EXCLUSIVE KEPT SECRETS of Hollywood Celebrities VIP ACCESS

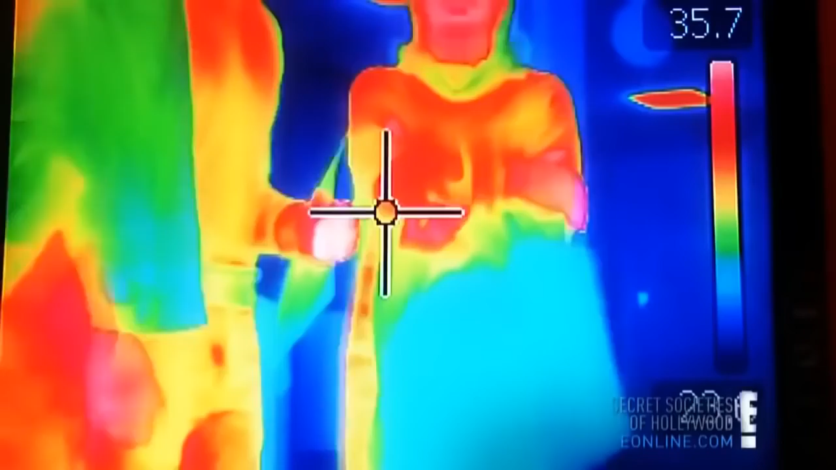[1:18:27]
thermal imaging systems to make sure that no protesters go.